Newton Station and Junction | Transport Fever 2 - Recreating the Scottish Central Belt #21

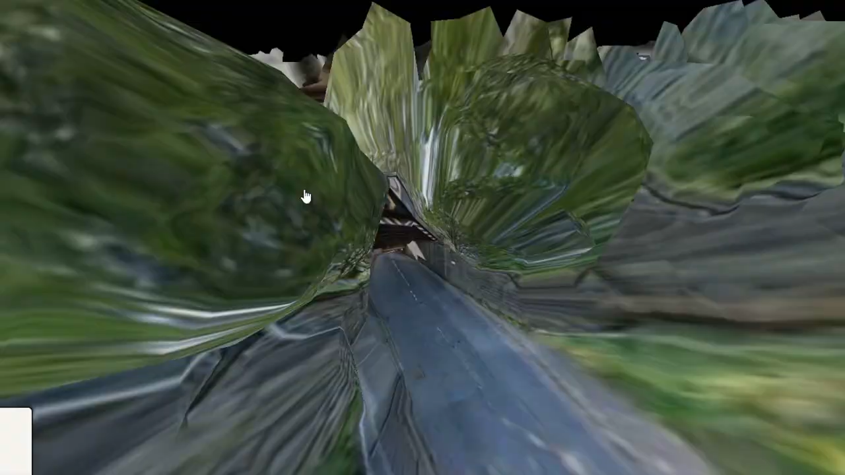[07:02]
And this one, it looks like a disused line where they've still got the bridge in.